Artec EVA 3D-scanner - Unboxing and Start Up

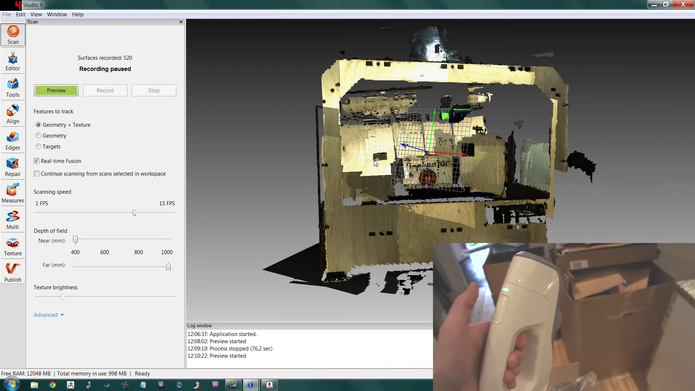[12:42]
starting oops I think I clicked it twice
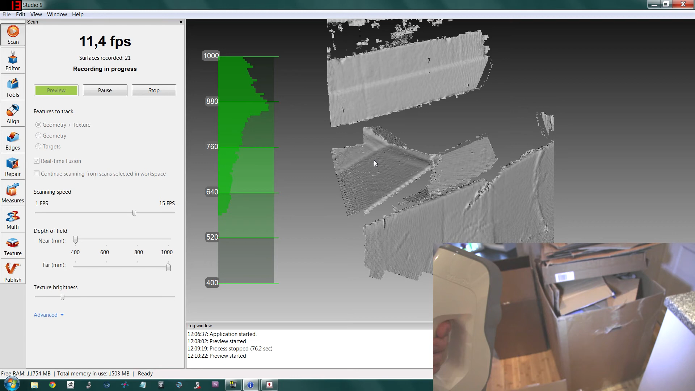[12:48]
but yeah as you can see in the software it's reading all these data and
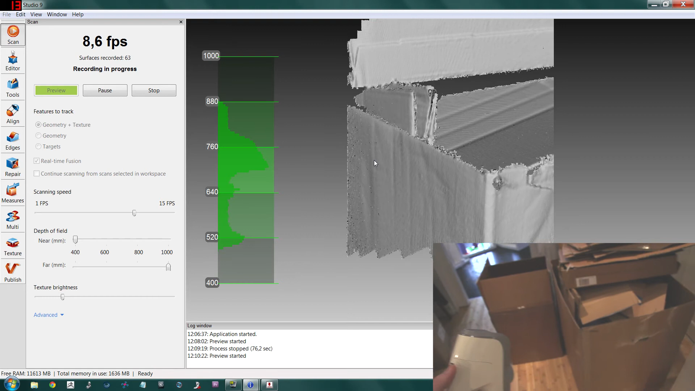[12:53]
scanning at the same time it's difficult to see from from the the camera's point of view
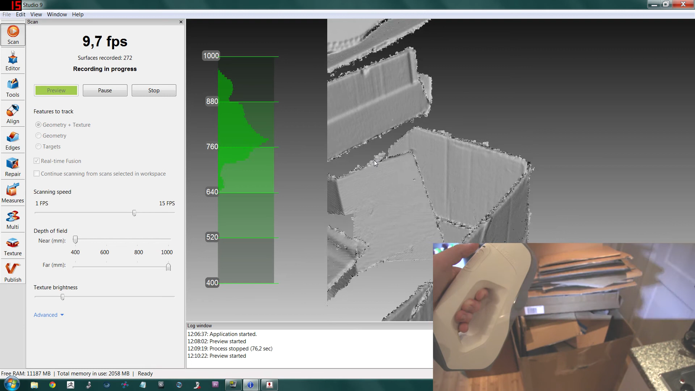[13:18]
and when we feel that we're finished it is quite difficult to both scan and to hold the scanner at the same time so we click on pause
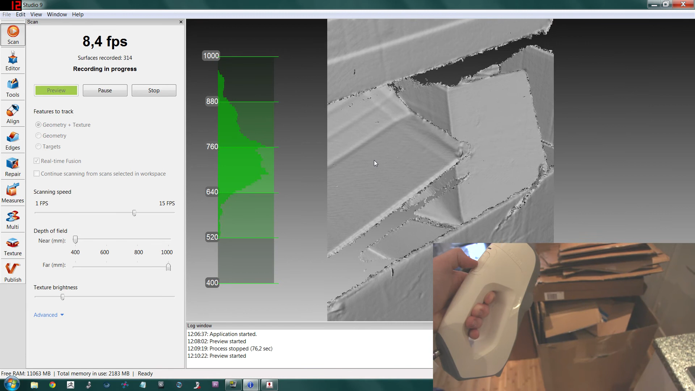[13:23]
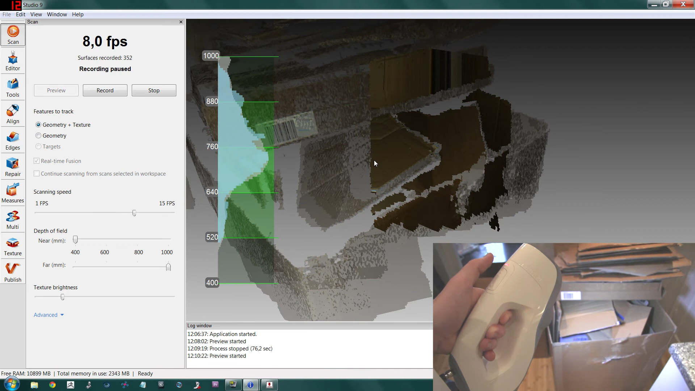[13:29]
and and what we've done now is that we've paused we can actually unpause if we go to the same spot again
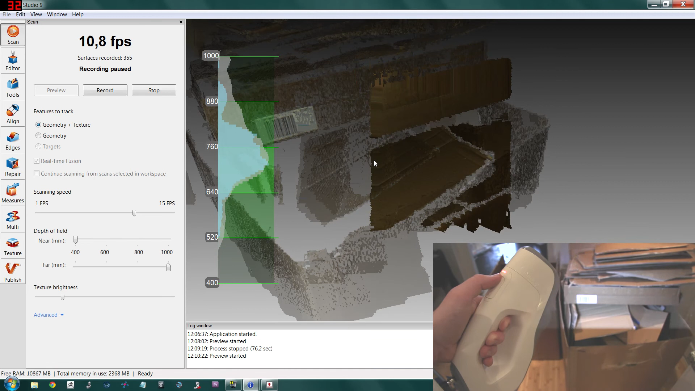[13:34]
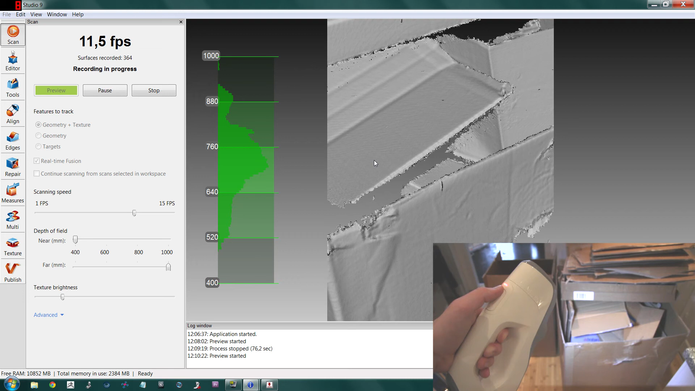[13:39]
and there you have it you can continue as can by doing that so if you if you need to
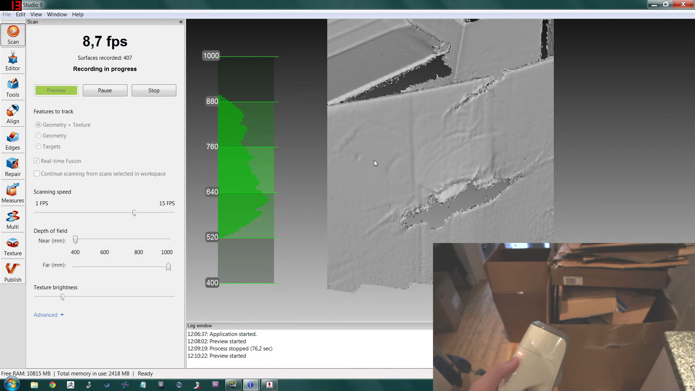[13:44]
rearrange or somehow move around you can do that and when we're finished we can then click on the stop bottom under
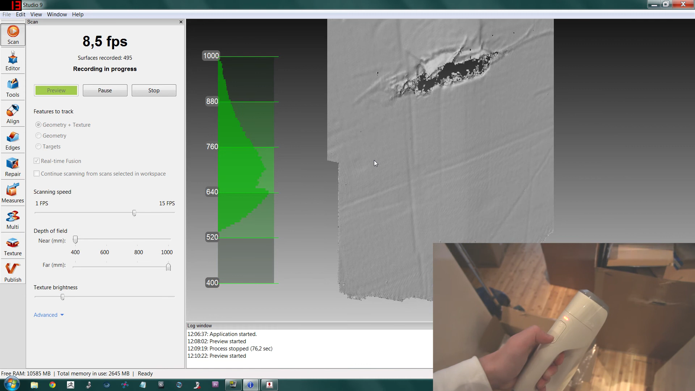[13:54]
and and there we have it that's the finished scan with our tequila so let's go back to the software
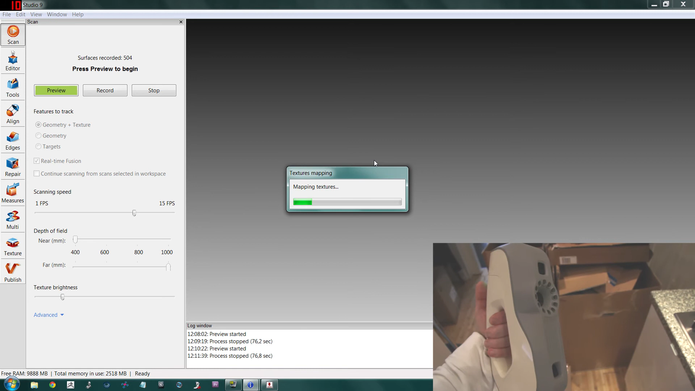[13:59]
and if we stop her
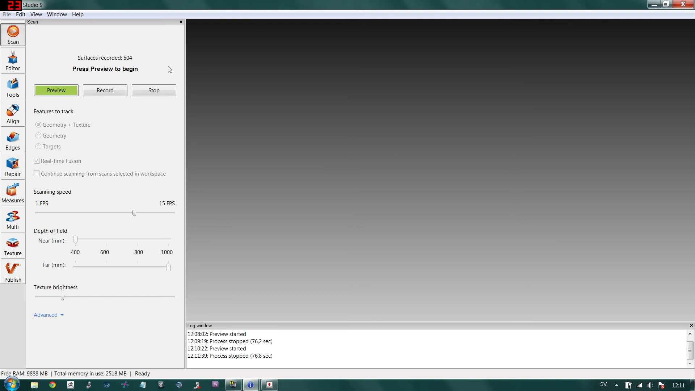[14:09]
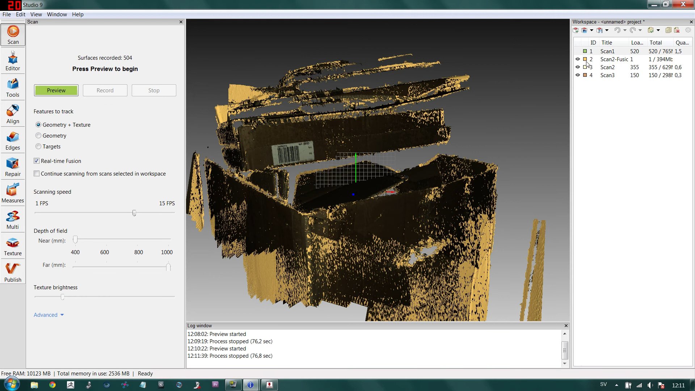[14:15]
there we have it so we actually get a few scans here so I will remove them and only use diffusion so there you have it this is yeah a very rough scan but as you can see it's very accurate you can see the different patterns on the carton boxes you can see all the dents and yeah this is a quick fusion so this mesh is a quick fusion you can do this with a lot more precision